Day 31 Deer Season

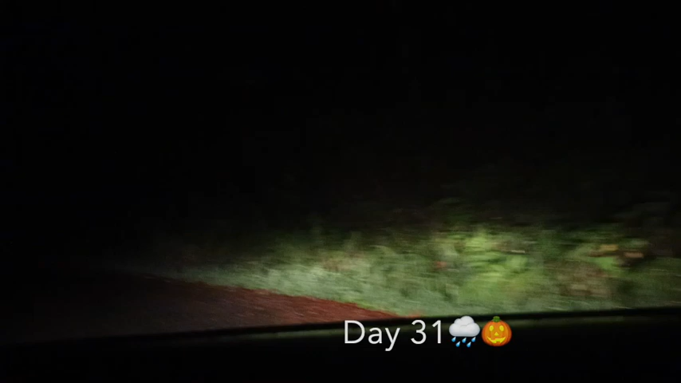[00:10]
I'm on my drive up into the deer woods here on this last week of the season. And I already messed up. I'm gonna put this video camera out. See if any big bucks might cross the road in front of me on my drive up in my headlights. Put the camera up. Got it situated, tested it, turned it off.
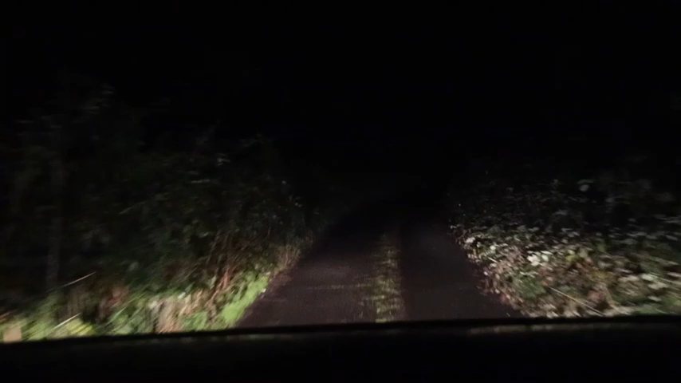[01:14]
At any rate, let's see if anything else shows up. Well, so much for visibility.